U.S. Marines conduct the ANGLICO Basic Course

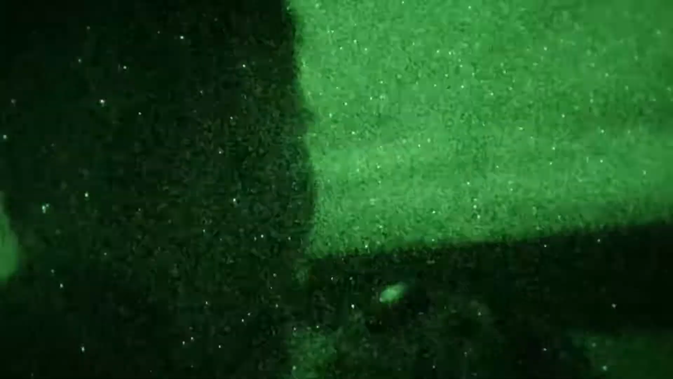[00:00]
It's a metal thing. Yeah. Potential H5. I'm going to say.
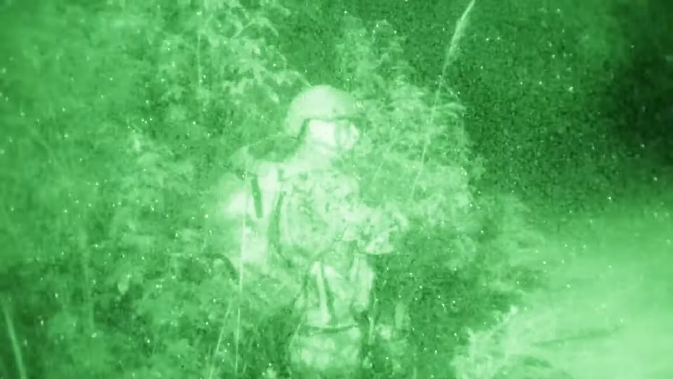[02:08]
Who's that? Stay, stay, stay there, stay there. What are we doing, huh?
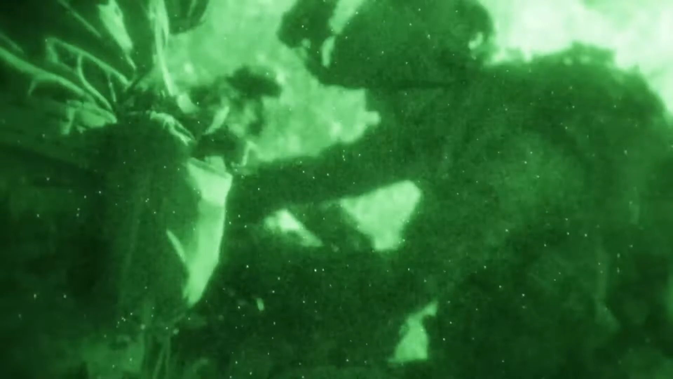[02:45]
You got blood from the left leg.